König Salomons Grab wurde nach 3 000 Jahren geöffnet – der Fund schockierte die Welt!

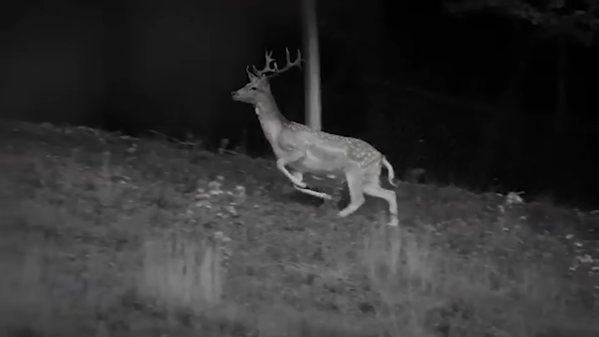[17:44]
Die Soldaten verfolgten das Reh und erreichten den Ausgang der Höhle,